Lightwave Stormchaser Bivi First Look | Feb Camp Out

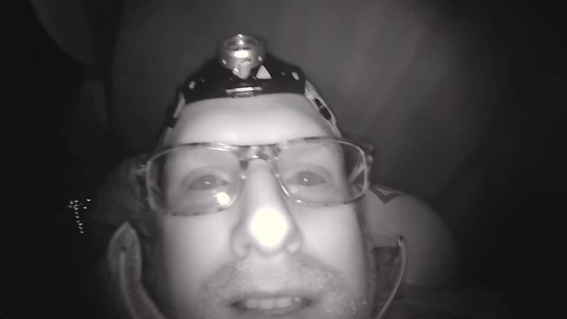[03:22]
there we go after about ten minutes of trying to get my camera to work I've got the night vision on so hopefully you can see me in there now I am
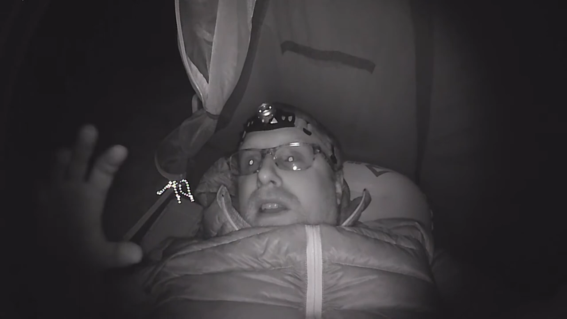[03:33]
inside the bivvy I have the side door open I'm looking out and I can see Orion which is quite lovely I can see all the stars it's really beautiful so yeah so nice to be out it's it's quite cozy in here but I feel as if I got plenty of space I will be very interested to see what happens with condensation in here
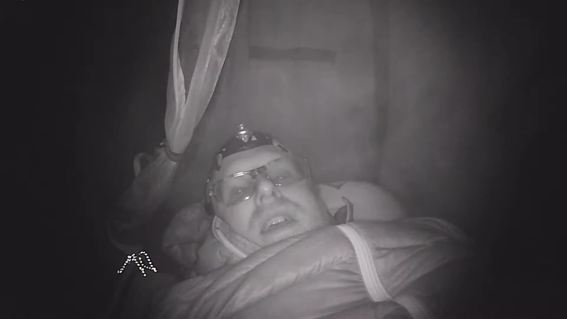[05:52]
there doing a bit of car camping hopefully up into Scotland later on the year that is the plan hopefully putting the pieces in place for that so we will see but yeah tonight is all about just enjoying this little vivie enjoying being outside getting some fresh air I haven't decided yet where I'm going to whether I'm going to leave this door here open or not as you can see you're looking out
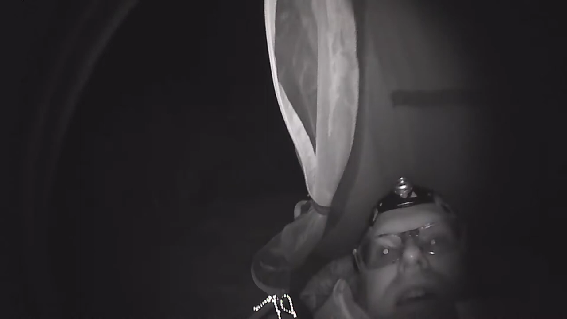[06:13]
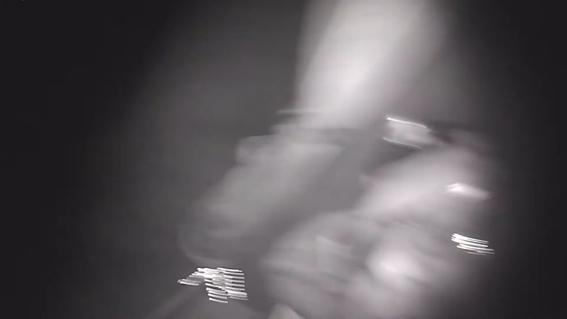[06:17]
I haven't quite decided that yet but I'll see
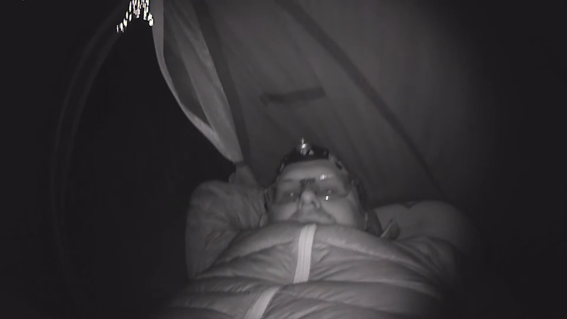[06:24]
I'll see what happens I'm interested to see if I wake up feeling claustrophobic in the night but this is what this is all about it's it's interesting getting in and out of this bit it's quite tight but I think as I said earlier on the door is to one side so if it's raining all the rest of my kit is is kept dry if I do open the door so all that is going to follow in a future video where I'll go into a
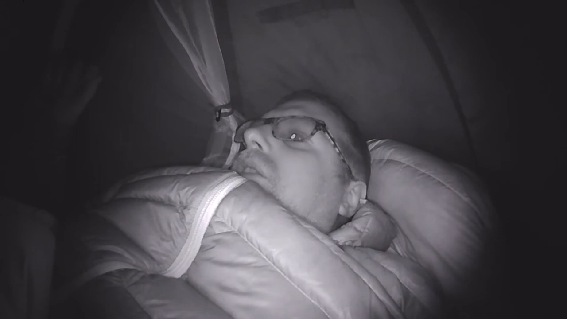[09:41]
a two-way zip and that I could unzip from the top to let in a bit more air or I guess a vent as well right in the apex above me here that would be that would probably be a good feature for this bivvy but this only the first outing so yeah we'll see see
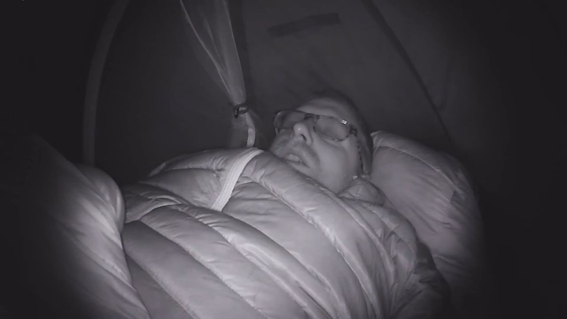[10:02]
see what I think in the morning as I say I'm going to say good night to you guys any issues I will bring you back other than that see you in the morning cheers well welcome back to this gorgeous